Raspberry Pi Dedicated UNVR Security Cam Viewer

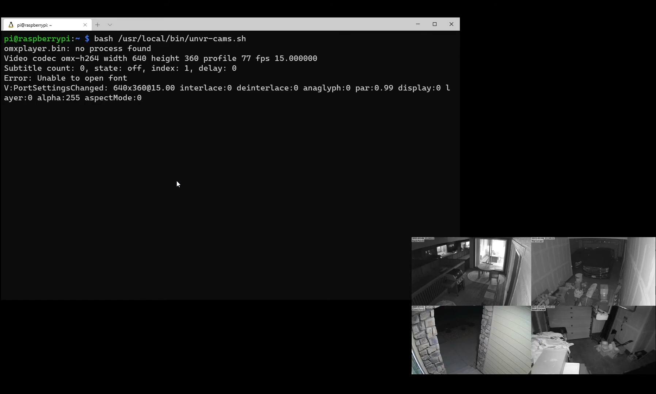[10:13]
that and sure enough you can see all four cameras show up in the right spot and this is what our systemd script is going to call and what it will see. Before going any further I wanted to do a quick aside on how the coordinate system for the omx player command works.